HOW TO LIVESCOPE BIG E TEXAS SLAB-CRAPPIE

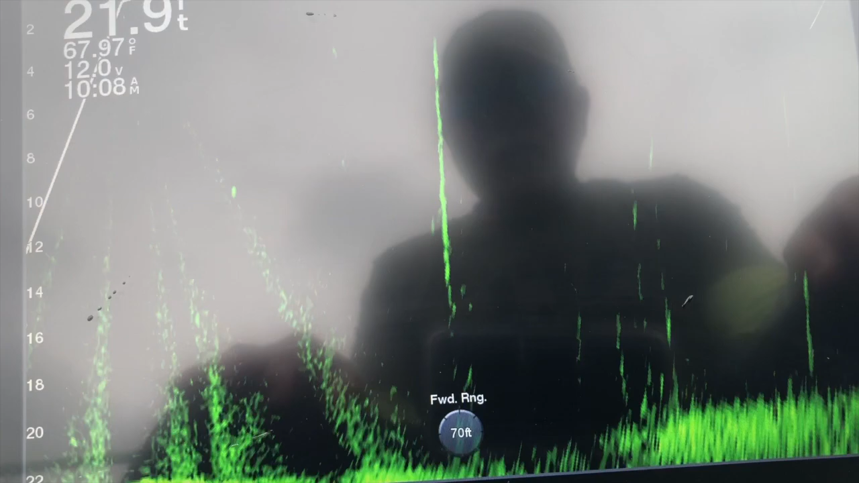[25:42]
On screen: water 67.97°F
coming home telling everybody that they would follow it and peck on it if they wouldn't bite. Start changing things up.
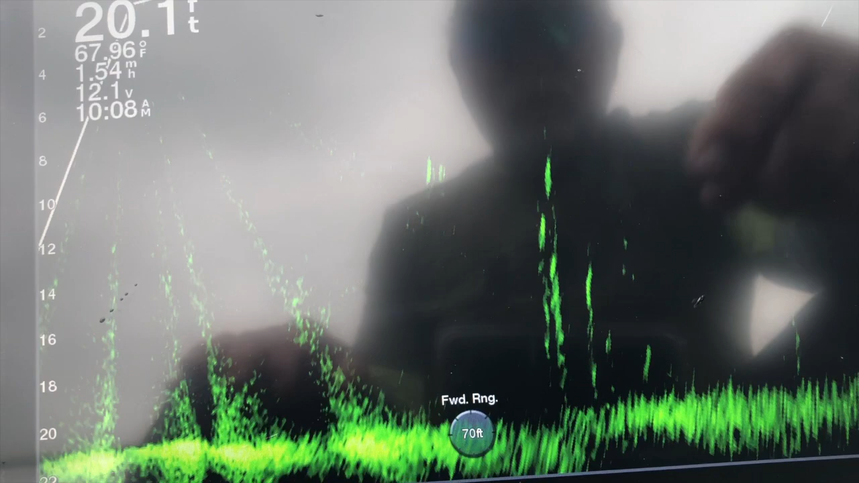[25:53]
On screen: depth 20.1 ft, water 67.96°F, speed 1.54 mph
I don't look like much right here, but watch as I see, he's still 40 feet out, but watch these fish grow as I get closer.
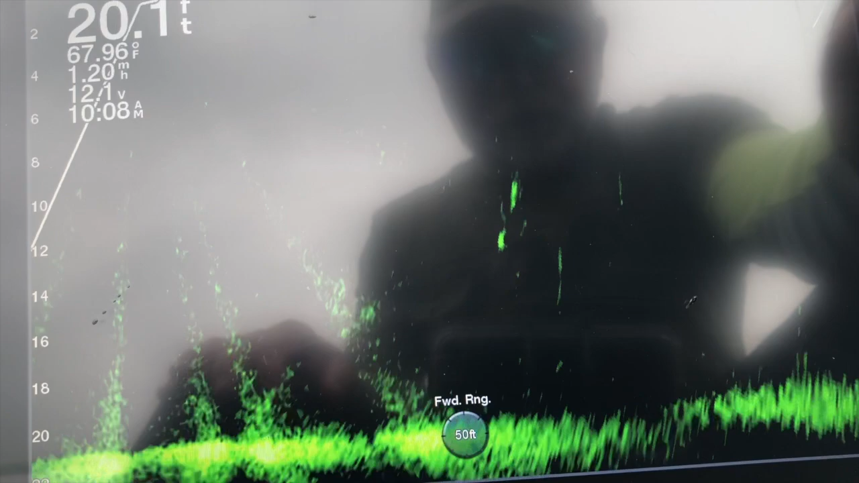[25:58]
On screen: depth 20.1 ft, water 67.96°F, speed 1.20 mph
Like that one in between the fork right there.
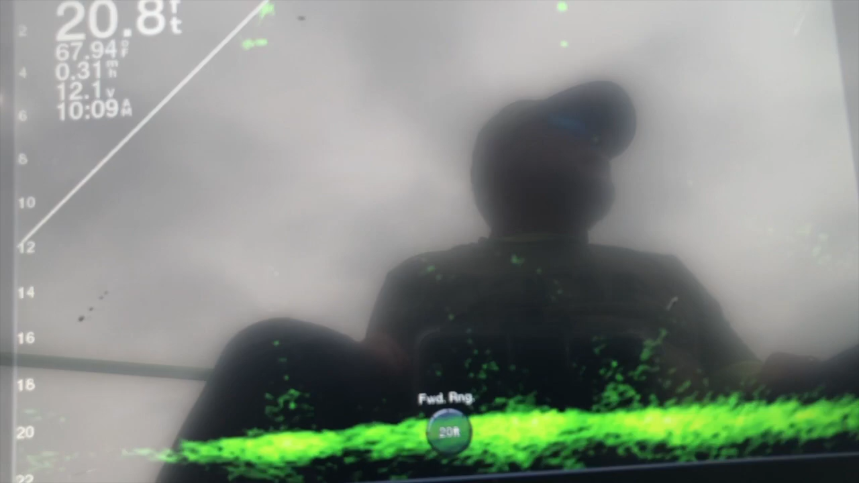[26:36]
On screen: depth 20.8 ft, speed 0.31 mph
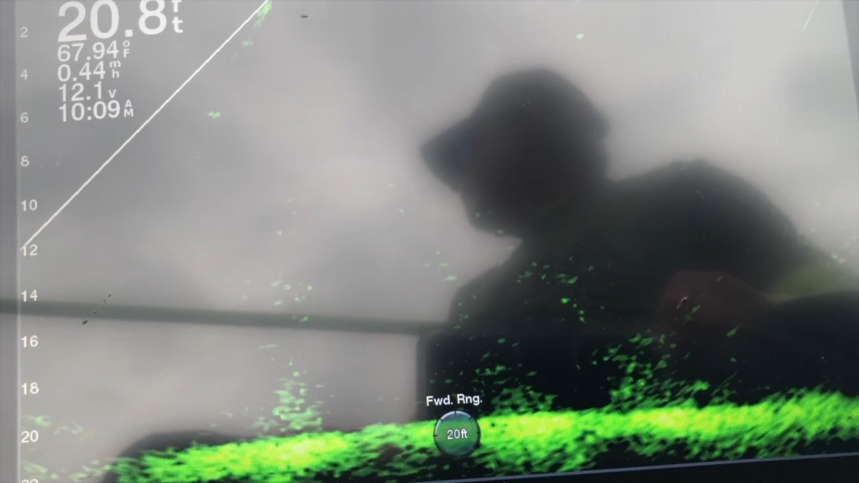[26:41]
On screen: depth 20.8 ft, water 67.94°F
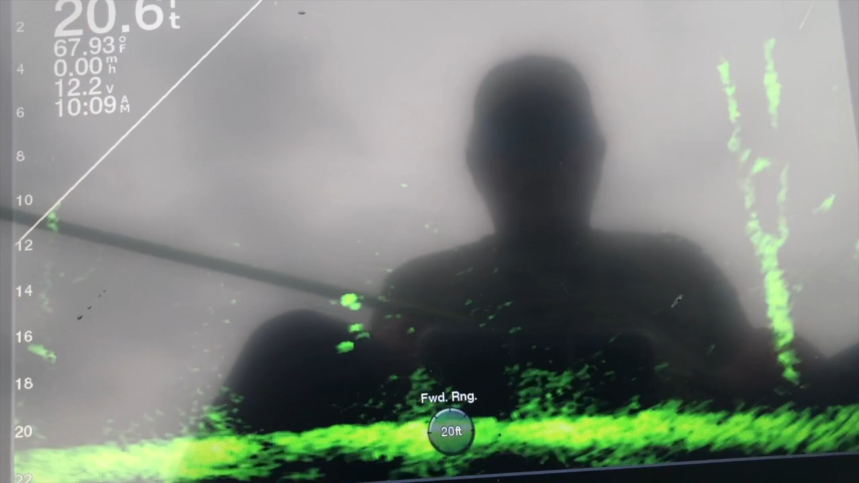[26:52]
On screen: depth 20.6 ft, water 67.93°F
Completely around. I start following those fish.
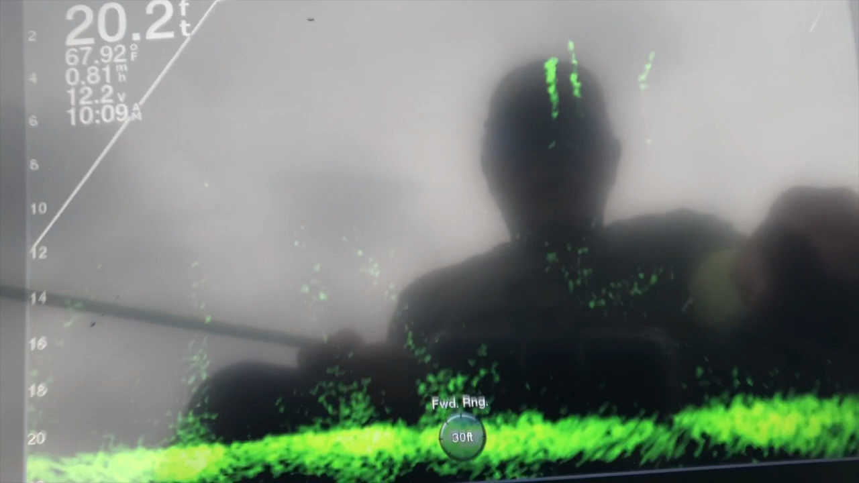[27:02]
On screen: depth 20.2 ft, water 67.92°F
Got squirreled around there.
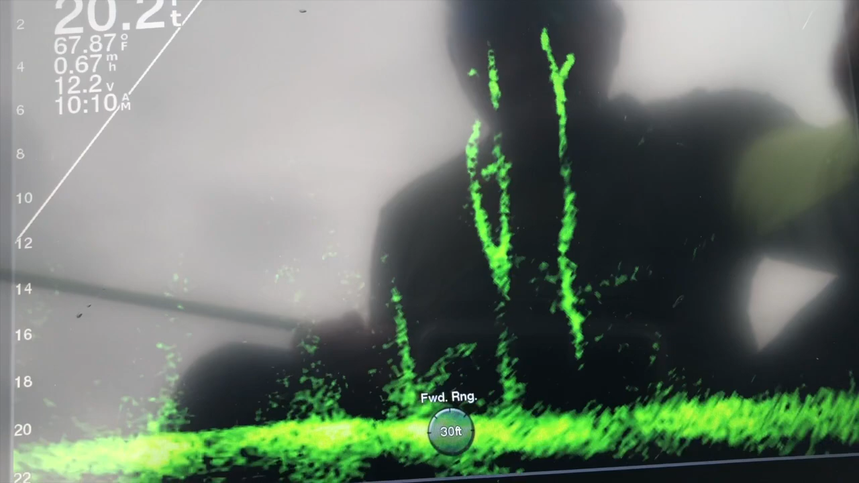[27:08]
On screen: water 67.87°F
That old fish was behind the tree, so he's come out now. Oh, come on.
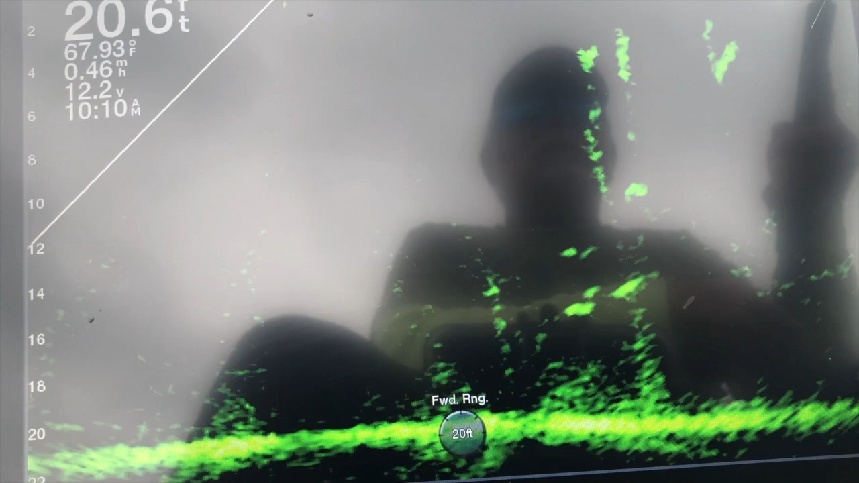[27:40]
On screen: depth 20.6 ft, water 67.93°F
See if I can't get the drop on him.
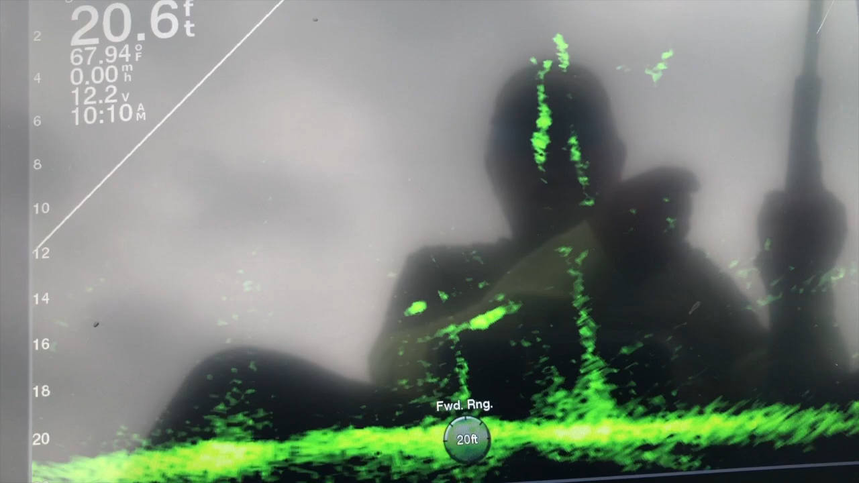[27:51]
On screen: depth 20.6 ft, water 67.94°F
There's another one down there. He's slipping away. Done slipped away. Oh, there's another big one. See, I can't stay focused. I see a big fish, and another big fish, and another big fish.
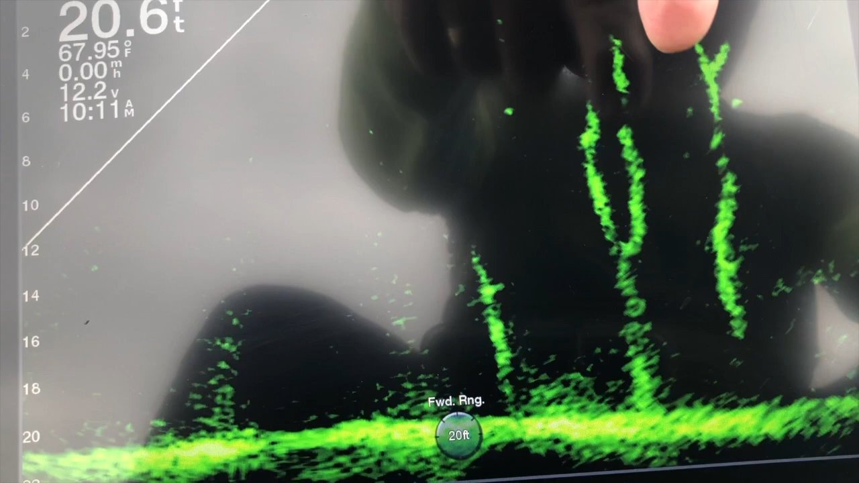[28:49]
On screen: depth 20.6 ft, water 67.95°F
Right here, if y'all can see it, this boat's moving around so much, I'm gonna have to troll into this fish.